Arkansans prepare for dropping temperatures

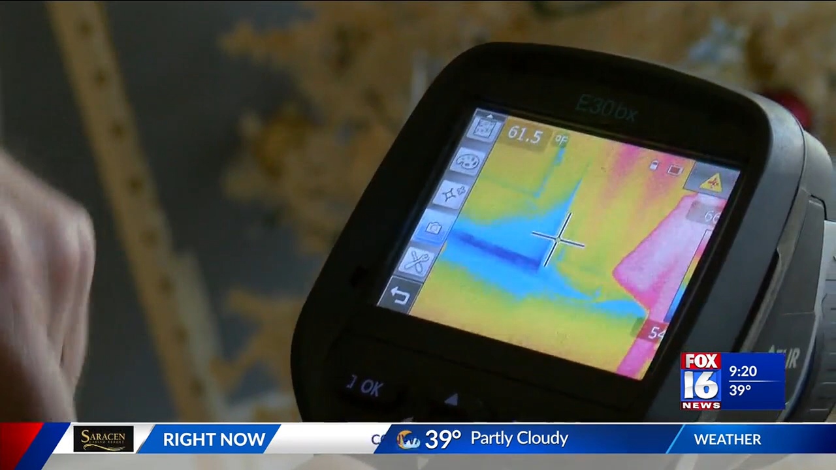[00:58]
Mitchell Wheeler noticed his bill was higher and his home had a draft, so he called Home Energy Rx for help.
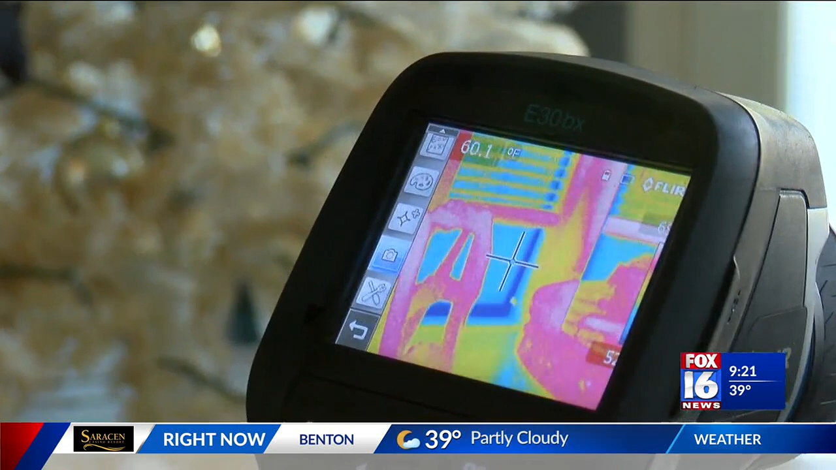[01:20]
On screen: spot 60.1°F
When I talked to him initially on the phone, they told me about the duct ceiling and I hadn't even thought about that. I was mostly worried about the ceiling around my doors. Proper detection. I wish I'd done it sooner. And proper insulation.
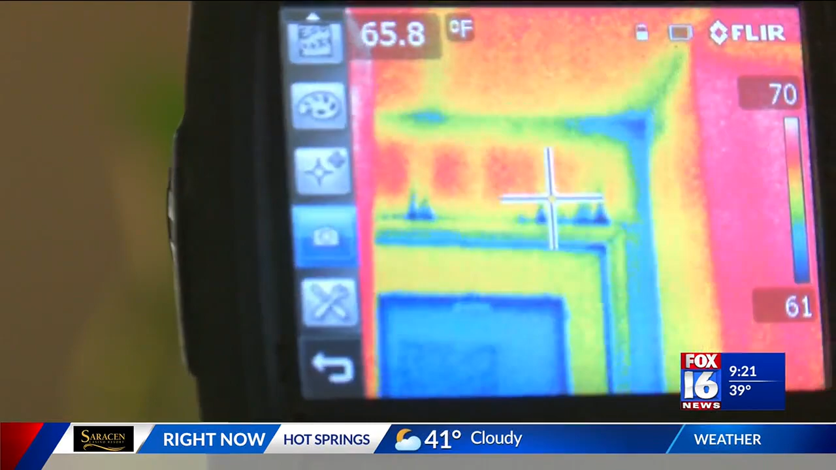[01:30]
On screen: spot 65.8°F
There's gaps up there that's allowing air to come in. Can save your home warmth and utility bill.